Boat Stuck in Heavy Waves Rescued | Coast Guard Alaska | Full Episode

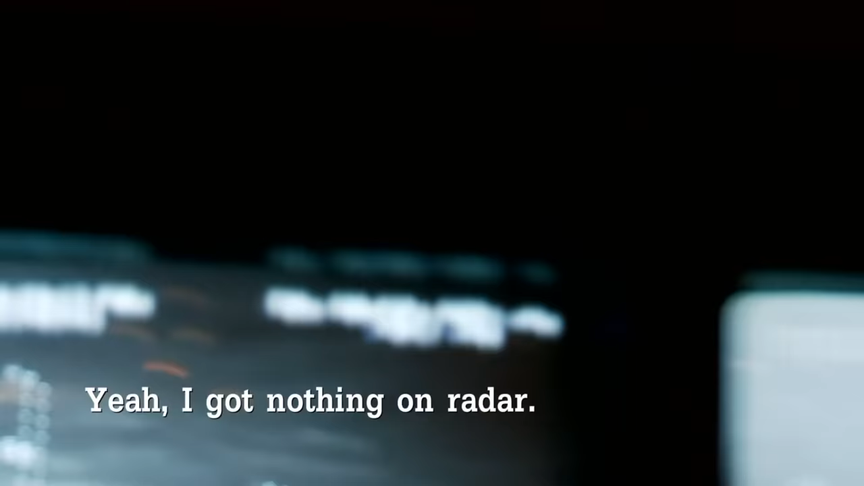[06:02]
Yeah, got nothing on radar. There is. Target in sight.
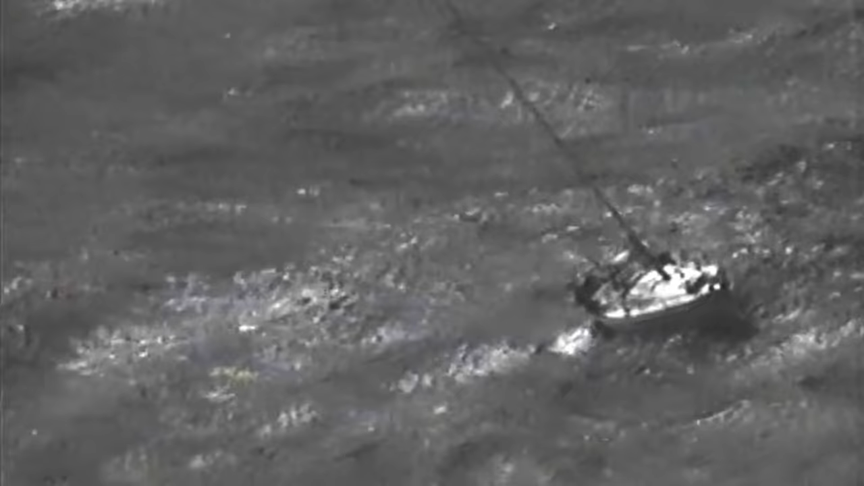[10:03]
It can appear to be not moving, and then once you get down in the water, you realize how fast it really is moving just from the winds.
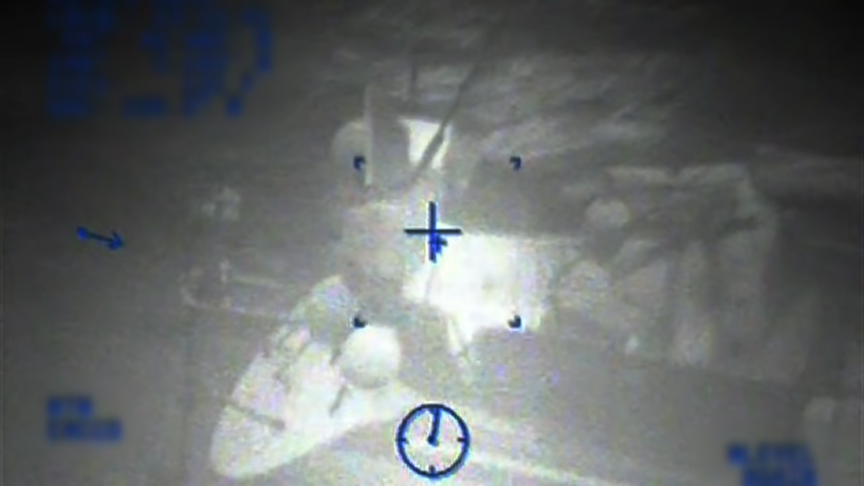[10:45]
And he's doing really well. However, the boat's not doing so well.
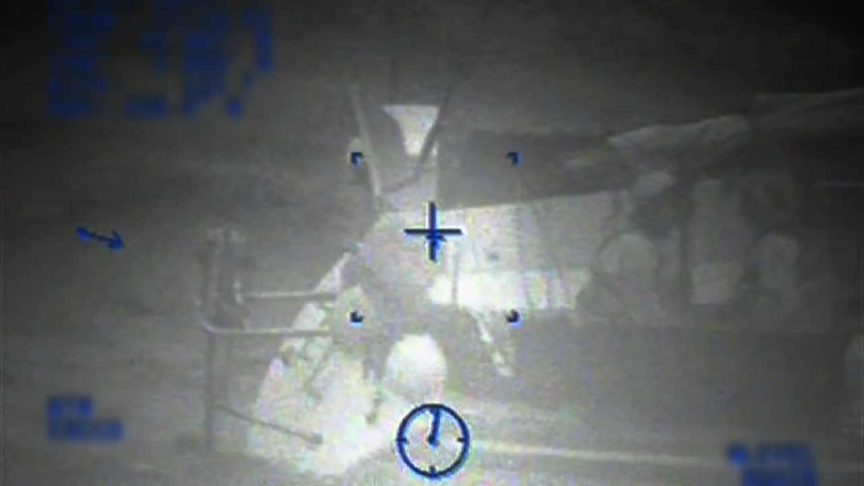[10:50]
The captain lost all propulsion and power.
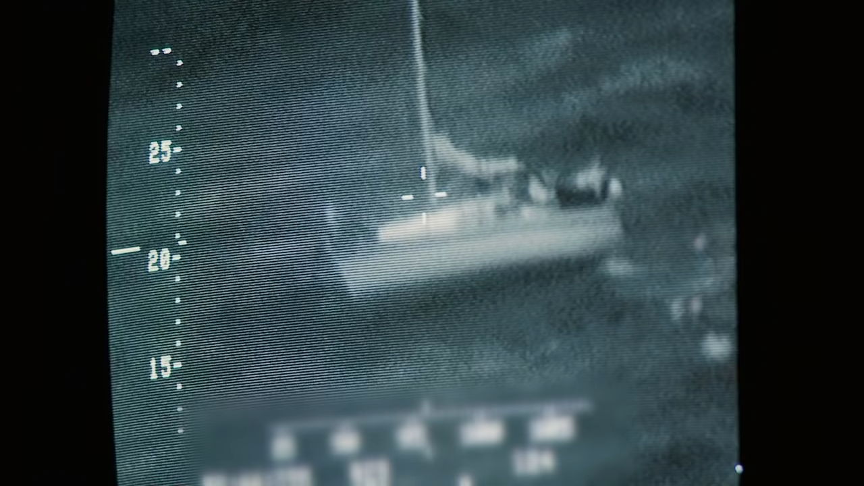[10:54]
So that means he was not able to put the bow of the vessel into the swell. It was taking it on the port side, which means that the vessel was just rocking and rolling heavily,
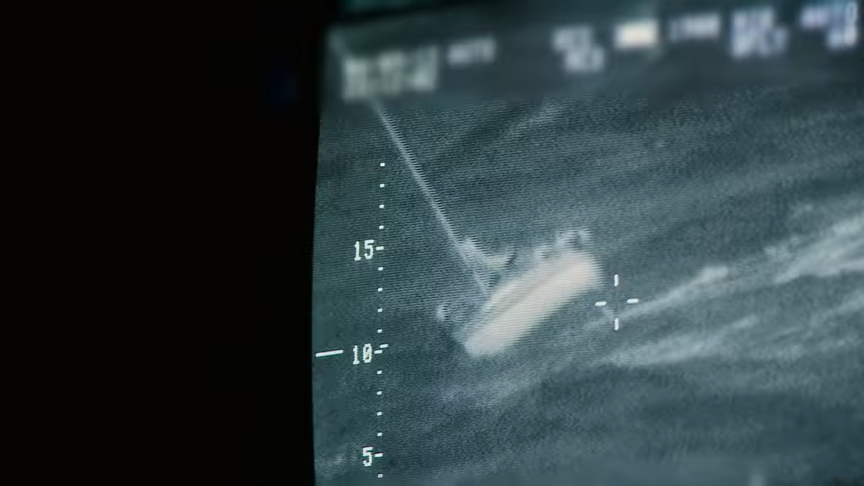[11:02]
and he actually explained that the mast had touched the water at one point. I didn't want to have to go through that with him on the boat, so he secured everything that he needed to do, tied everything down, so for best case scenario, the boat does make it. And then after that, it was just time to get him in the water and hoist him away.
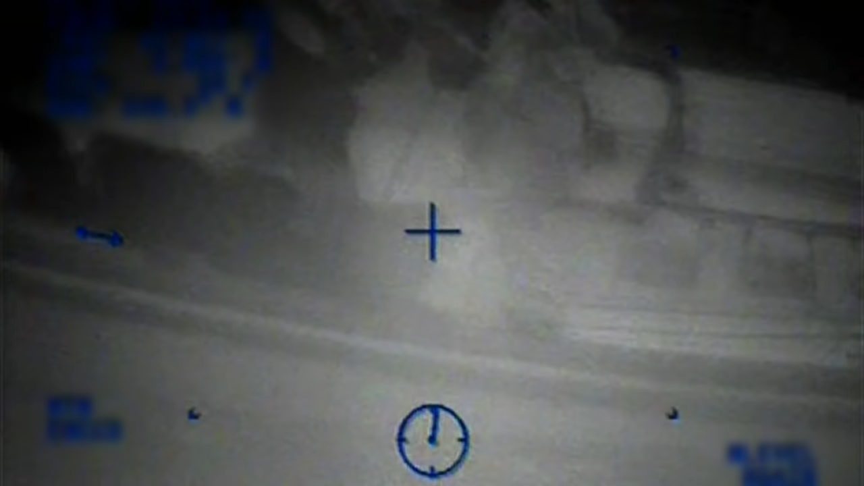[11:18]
All right, looks like I'm gonna get ready.
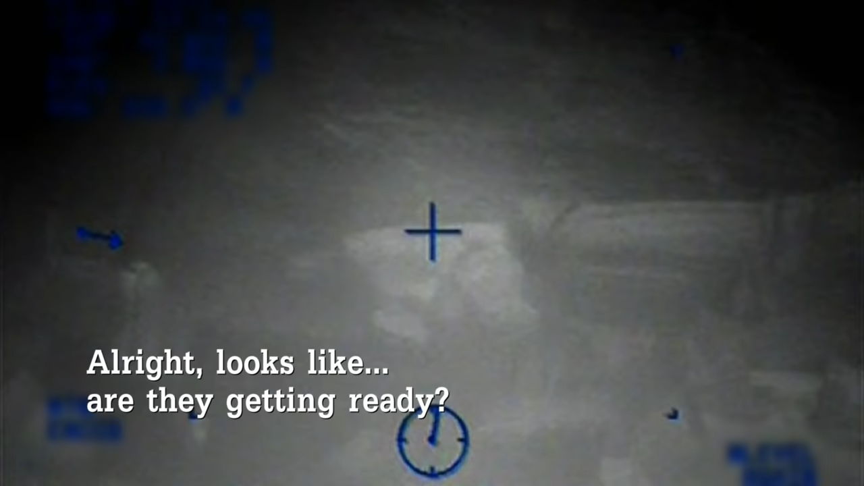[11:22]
They're in the water, ready for one basket recovery of the ship from the water.
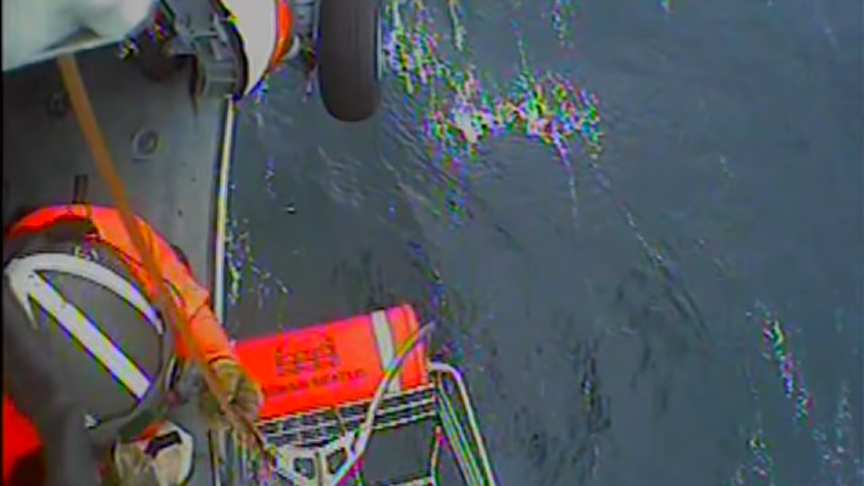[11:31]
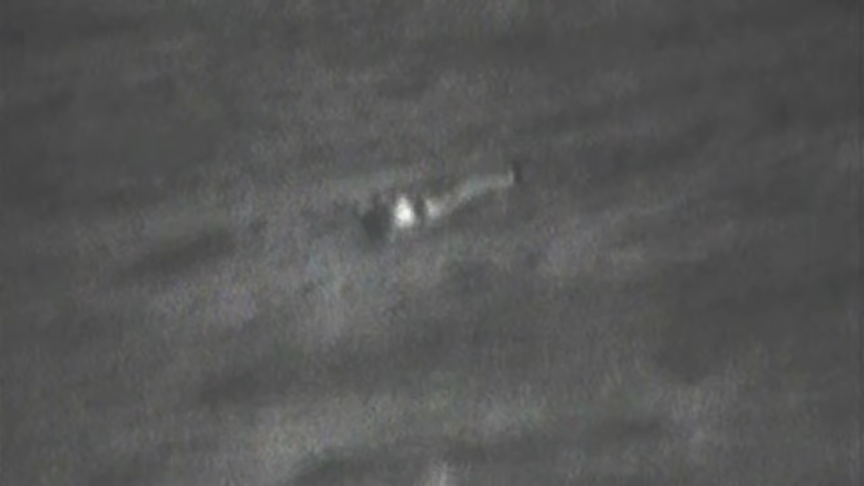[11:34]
Hoist. We both jumped off the boat together, and after that I needed to keep him in close, in control, for a buddy tow. So pretty much I'm just grabbing him and swimming him over to away from the boat into the position that the helicopter wants us to be in.
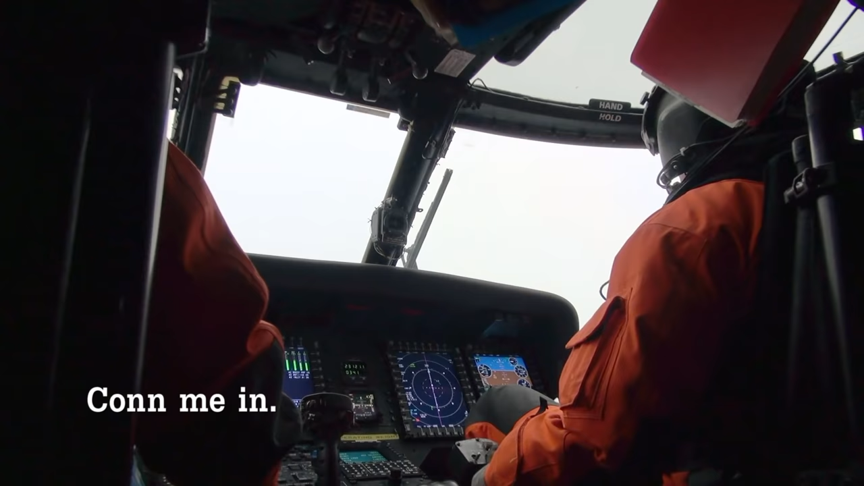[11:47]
Roger, forward and right, 20.
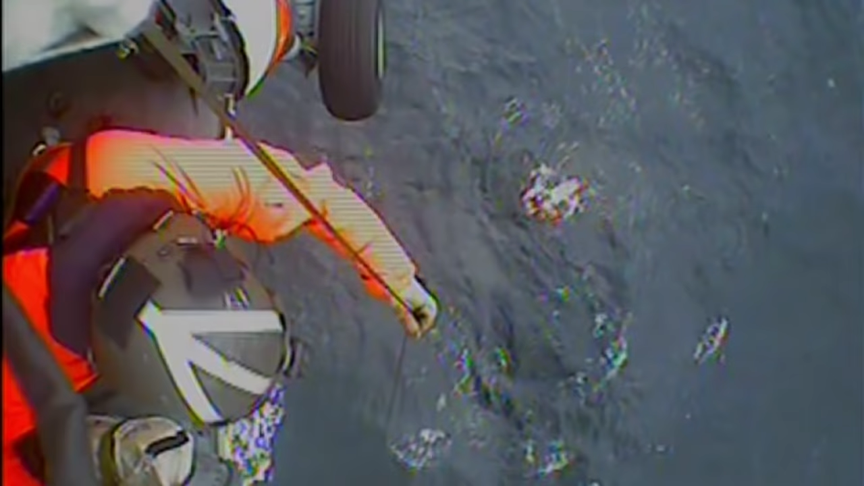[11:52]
Forward 5, easy forward, and hold.
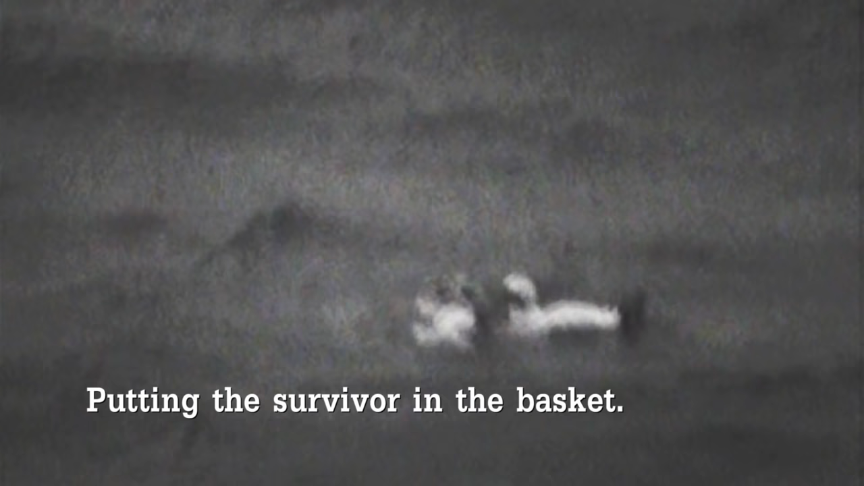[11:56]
Put the survivor in the basket. The biggest concern is just trying to keep up and time the waves right and making